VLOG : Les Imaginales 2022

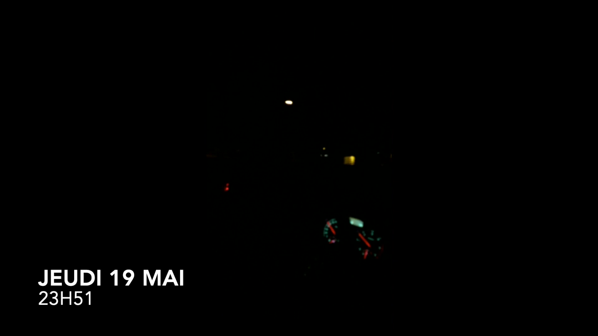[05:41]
non non mais on va bien s'amuser c'est un bon début de week-end finalement que moi je filme du noir parce que voilà ça ça va il est approximativement deux heures du matin je viens de finir mon tour de conduite